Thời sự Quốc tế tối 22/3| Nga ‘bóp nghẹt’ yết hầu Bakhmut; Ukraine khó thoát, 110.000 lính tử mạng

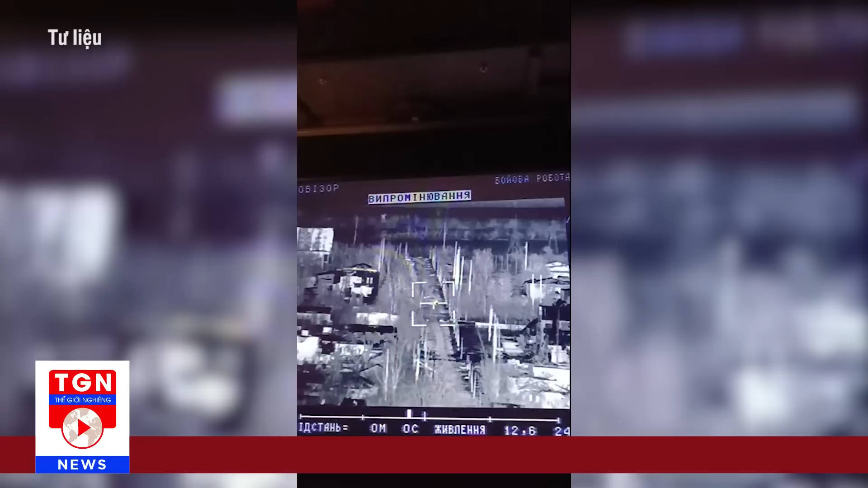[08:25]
Đoạn video được quay bằng máy bay không người lái UAV cho thấy BMP-2